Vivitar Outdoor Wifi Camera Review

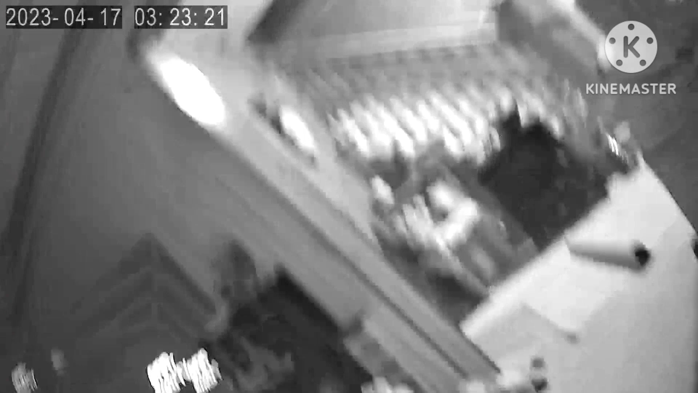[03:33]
okay guys and this is a bit this is a live video of how
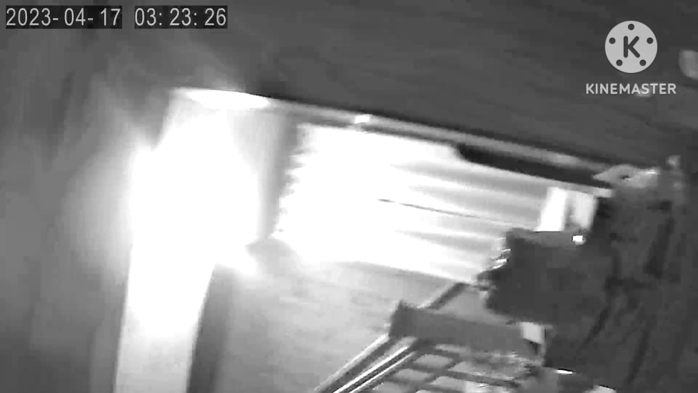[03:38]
the camera looks you see it has good color